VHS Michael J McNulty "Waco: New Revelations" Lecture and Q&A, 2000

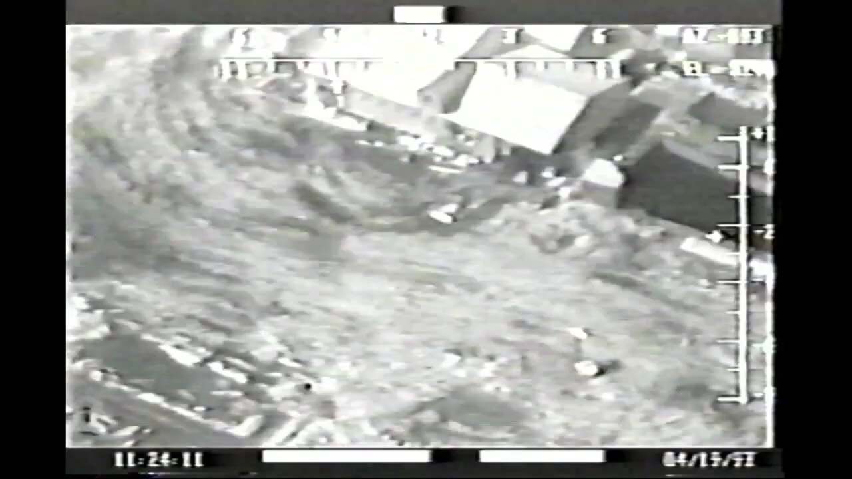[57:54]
the FBI's infrared video shows what took place at the rear of the structure.
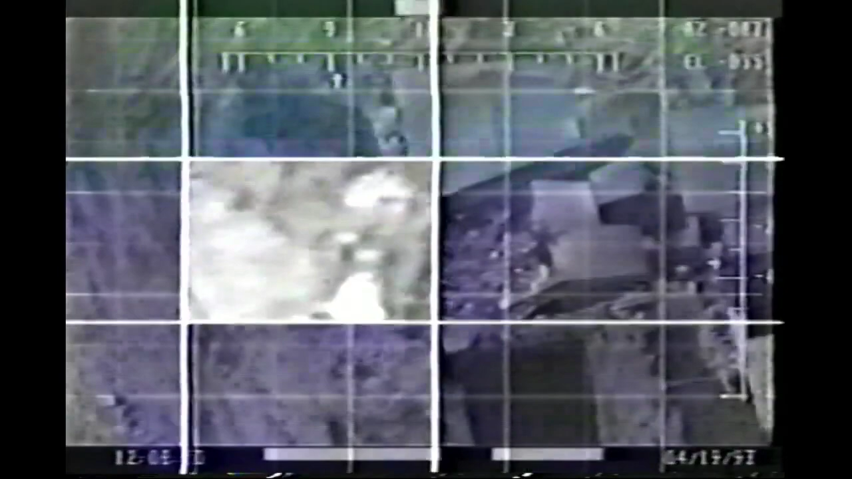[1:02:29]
And more gunfire can be seen near this tank.